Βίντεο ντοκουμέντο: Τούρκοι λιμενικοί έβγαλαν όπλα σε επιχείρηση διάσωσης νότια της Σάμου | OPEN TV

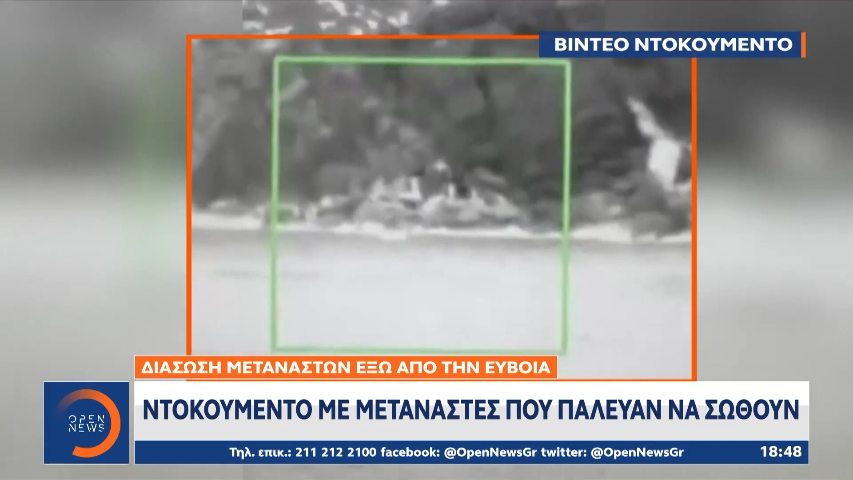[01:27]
Στο βίντεο δοκουμέντο που βλέπετε λιμενική μεσοθερμικής κάμερας εντοπίζουν πάνω στη βραχονισίδα μανδυλού στην Εύβοια εννέα άτομα να σηκώνουν τα χέρια τους, να κάνουν σήματα να καλούν σε βοήθεια.